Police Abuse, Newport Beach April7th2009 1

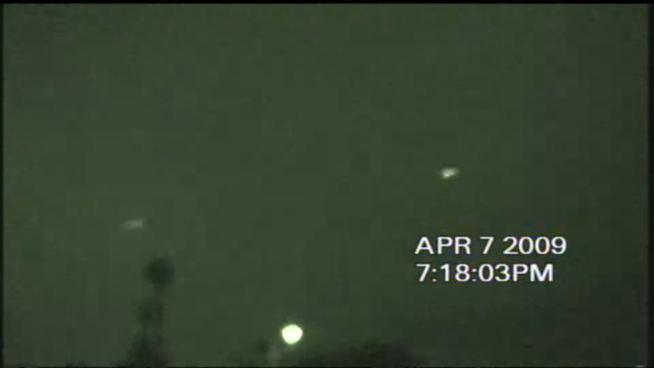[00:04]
guys right here. Like, I'm in night, super night vision.